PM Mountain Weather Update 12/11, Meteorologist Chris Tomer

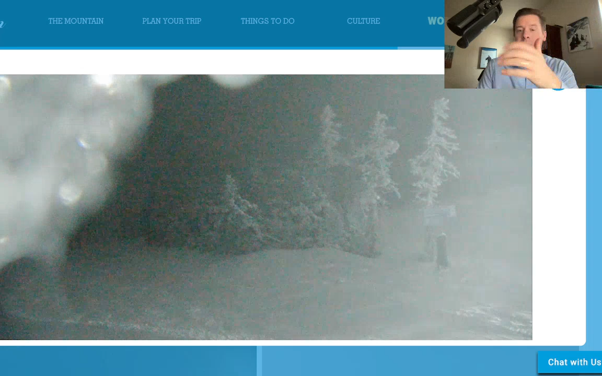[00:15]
You can see some snow coming across the lens up there in Killington.